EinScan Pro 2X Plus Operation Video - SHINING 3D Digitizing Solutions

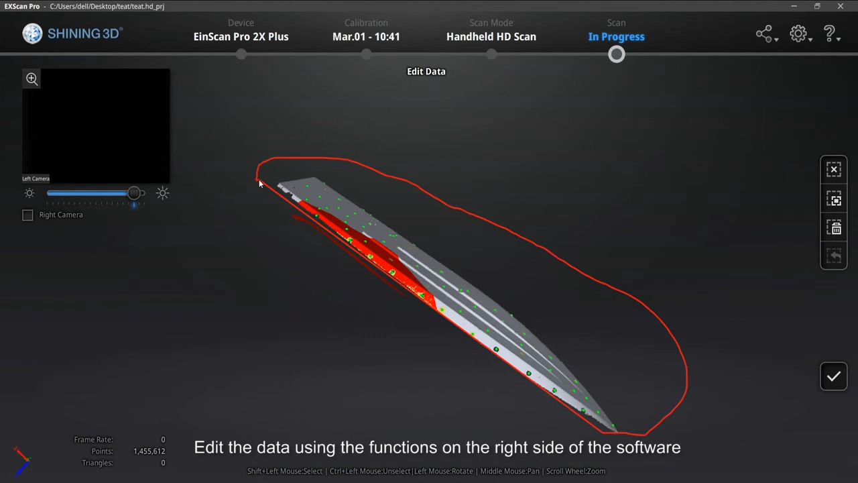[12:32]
Click the check mark to finish editing and save the current edit.
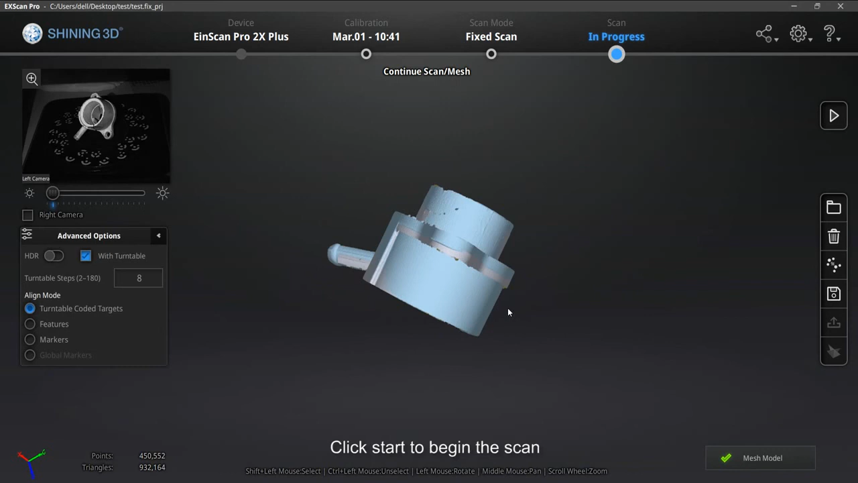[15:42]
Click start to begin the scan. Click on check mark and data will be aligned. Having at least one third of the same scanned area with former scan allow you to successfully align.
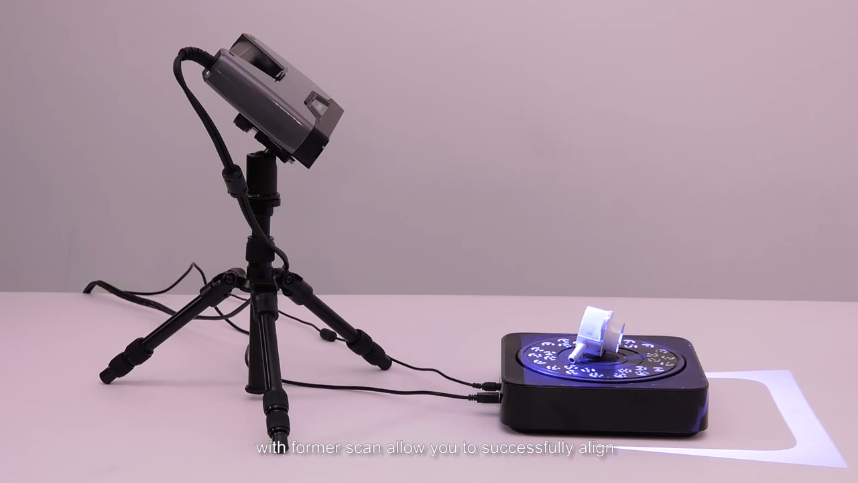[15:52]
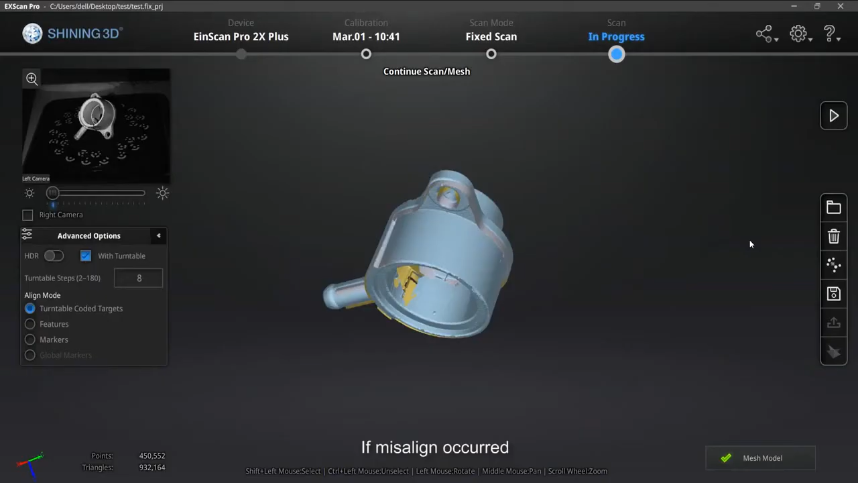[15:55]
If misalign occurred, select manual align.